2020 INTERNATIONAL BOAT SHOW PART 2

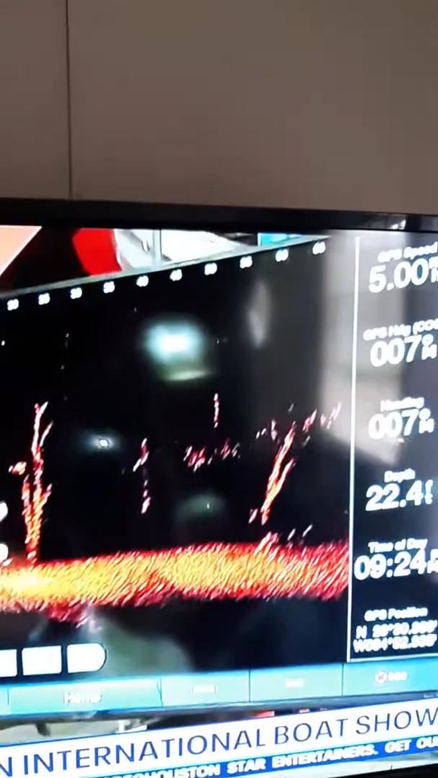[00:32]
So this is ahead of the boat, so this is where you're going? That is right. All right, cool. So how about for navigation?
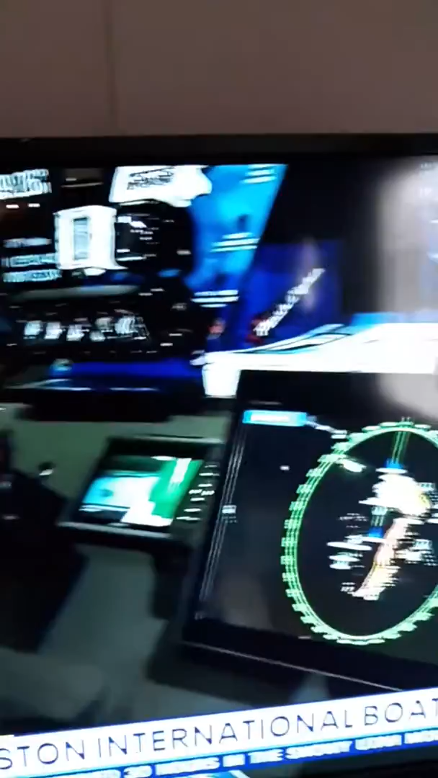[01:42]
They have the same features. I love it. So let's talk a little bit about the FLIR here, because we saw that earlier.
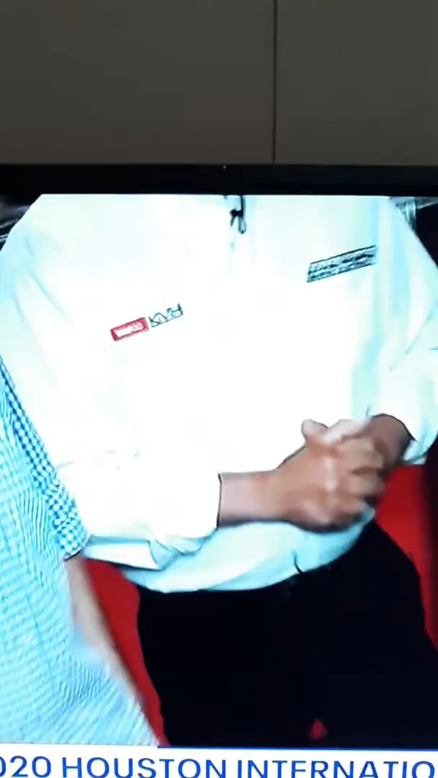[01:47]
So this is infrared technology, right? What does this do?
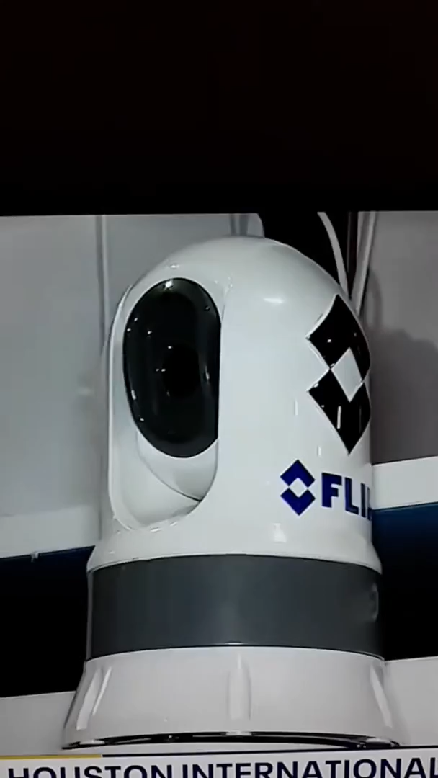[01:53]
This is what you see at night in heavy fog. It's heat sensitive. So it's a safety tool to help us to see. Oh, there we go. People in the water. We can't see that right.
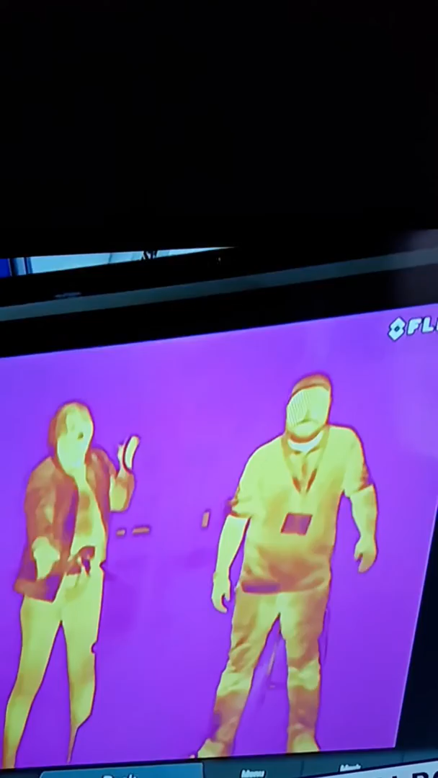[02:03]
So in the fog at night, I mean, this is the stuff that you kind of want to have on board to help you, like, you know, do whatever, navigate.
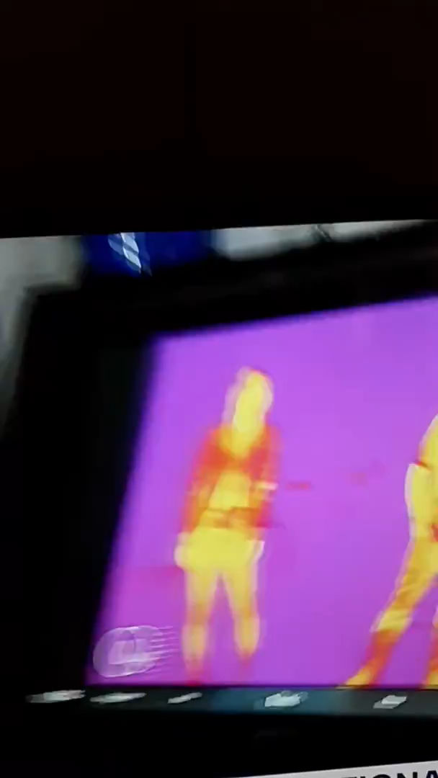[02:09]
A lot of it's not safe. You're keeping you safe on the water. So, I mean, there was a time where, I mean, these were kind of prominent, but, you know, now this is really kind of like a must-have.
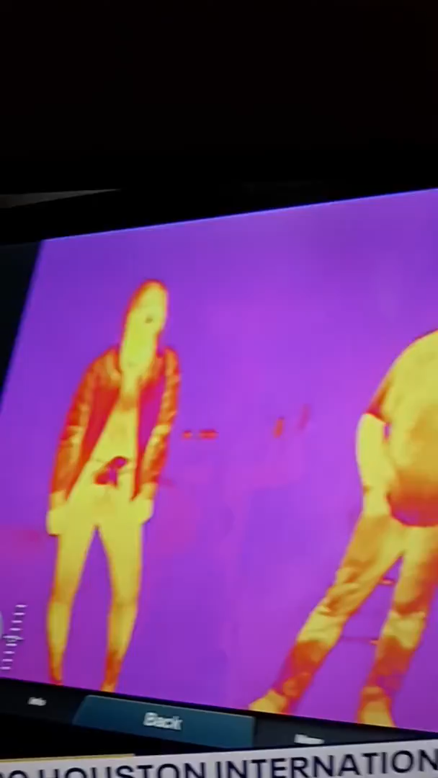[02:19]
I do believe it is. It's all about staying safe on the water, and that's what this stuff is.
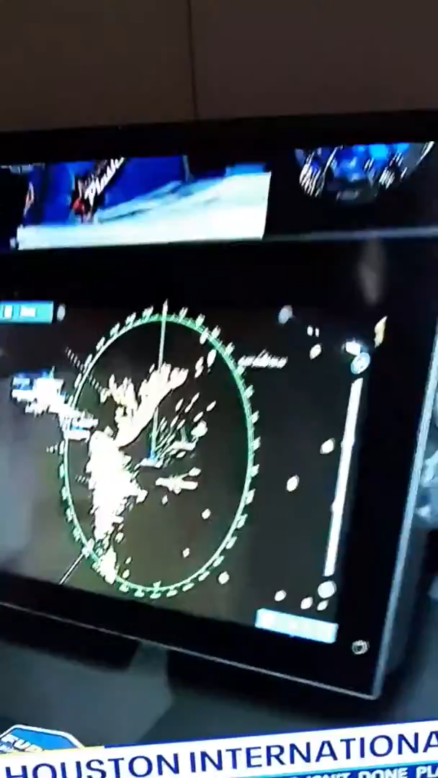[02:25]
Radar so we can see at night. FLIR imaging so we can see at night or in inclement weather.